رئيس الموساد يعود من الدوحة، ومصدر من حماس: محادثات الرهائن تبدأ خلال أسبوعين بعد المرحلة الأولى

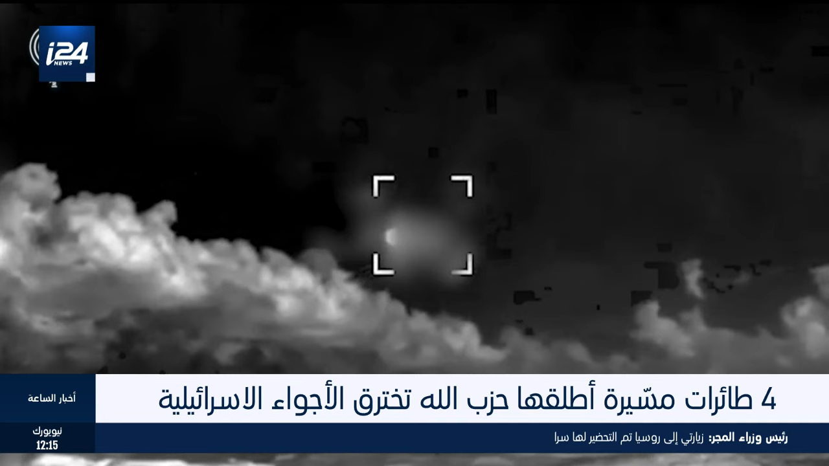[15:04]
اختراق أربع طائرات مسيرة الأجواء الإسرائيلية وأعلن الجيش الإسرائيلي تصدي لهدف جوي مشبوه بمنطقة كرياتشموناء وسقط هدفان جويا في منطقة مفتوحة قرب بلدة بيت هليل أسفر عن اندلاع حرائق بالمنطقة بدوره قال حزب الله إنه نفذ هجوما جويا بالمسيرات الإنقضادية على مربض المدفعية التابع للكتيبة 403 التابع للفرقة 91 في بلدة بيت هليل